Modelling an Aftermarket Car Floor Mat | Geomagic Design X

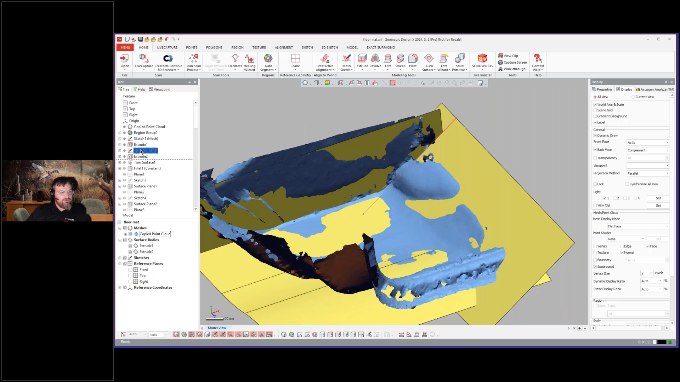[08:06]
you'll see that we just created a mesh sketch from the side, and they drew that there.
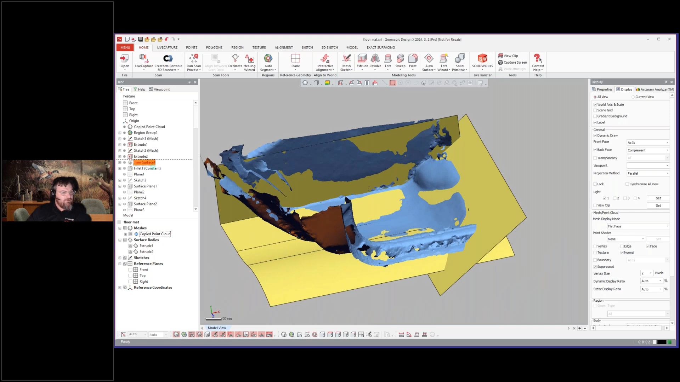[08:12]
And you'll notice we went ahead and trimmed those together. So now that's our first start, and then we went ahead and created a fillet there.
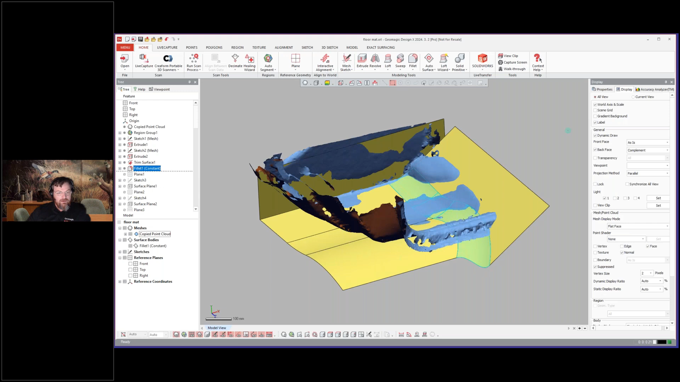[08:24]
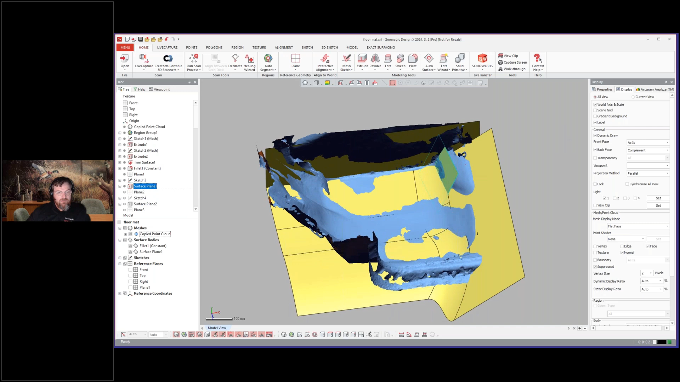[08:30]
And you'll see that we're going to account for this area as well here. So they chose, in this instance here, to go ahead and create a planar surface there,
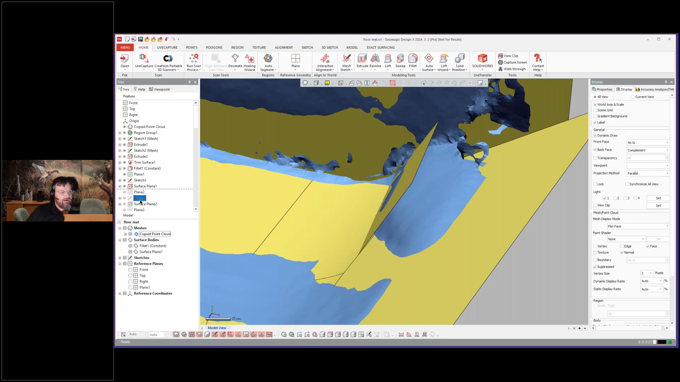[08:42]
and we'll just see how they went about fitting these surfaces here.
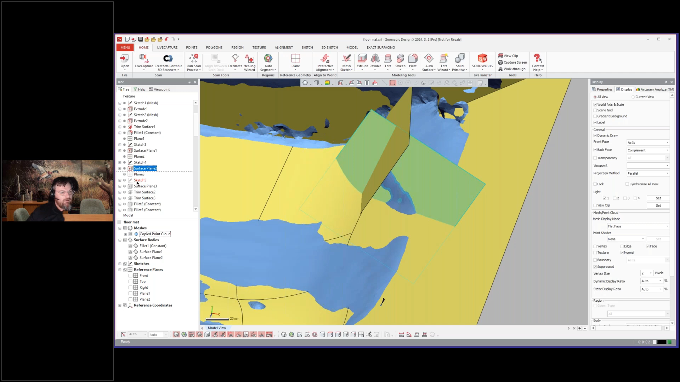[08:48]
And you see here that they trimmed all,
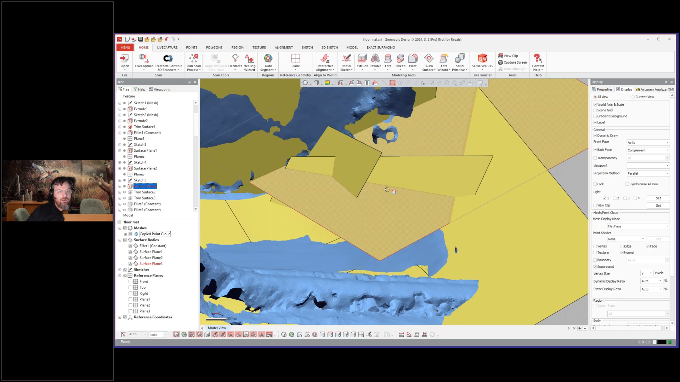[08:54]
they're going to trim all those together, but they went ahead and fit those all.
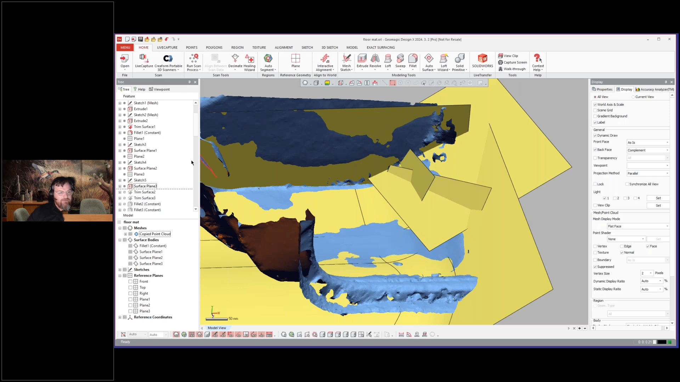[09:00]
And if I just stop real quick, and I turn off those mesh surfaces, I just want to show real quick what they did. You can come over, and you can grab a tool like the paintbrush, and you can select an area on the mesh, and then you can create a region for it.
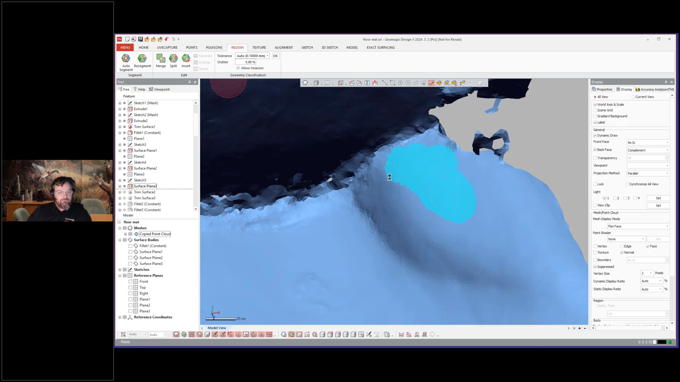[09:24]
So I can create a region there for it, and you see that now we have all of our regions on.
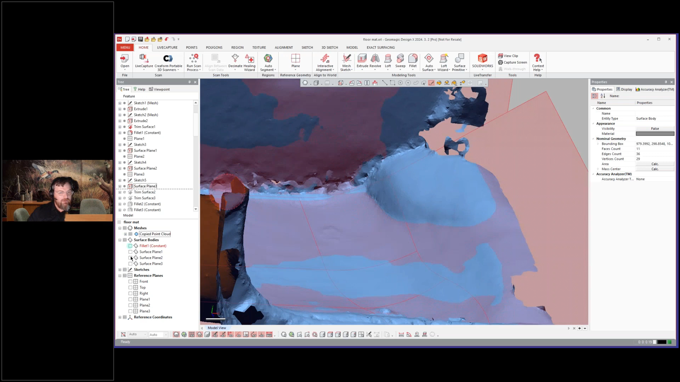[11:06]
Turn on the planes and take a step forward. So I'll go ahead and toggle forward a couple trims, and you see that we were able to trim those together. And then you'll see that they go ahead and fillet both of those two,
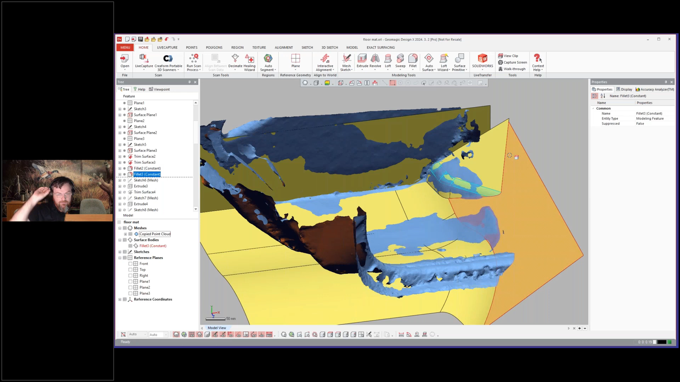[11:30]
fillet those together, and then we'll continue on the extraction here. So the next step, we roll forward, they're going to switch over to the other side, and then go ahead and trim that to the surrounding data. Fit another from this side, you'll see that they're going to fit another from this side, you'll see that they're... They fit...
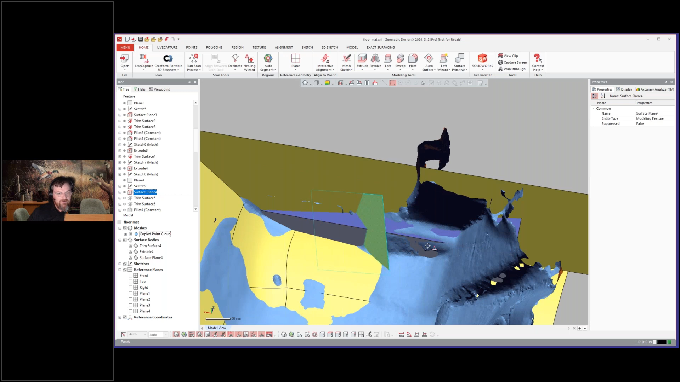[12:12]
We'll just turn the surfaces off for a second. They fit a surface to this area here, and then to that area too. So if I toggle these back on, so they did an extruded surface and then fit a planar surface there,
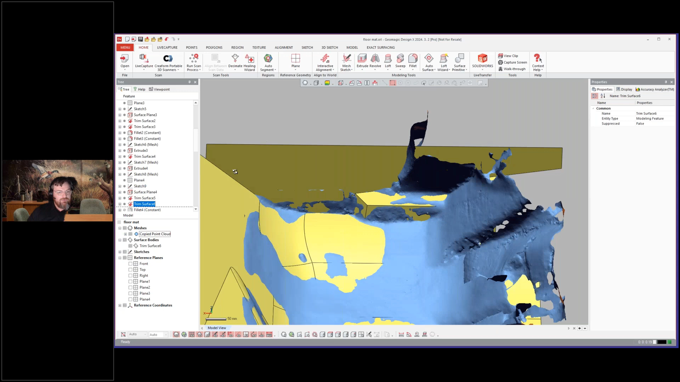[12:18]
trim those together to account for that, and then go ahead and apply the fillets to all of it.
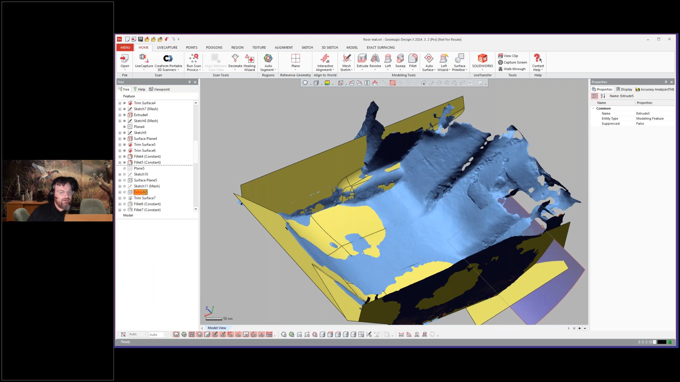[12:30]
And you'll see here, now we're going to go ahead and switch back over to this side here, and we'll turn off the mesh.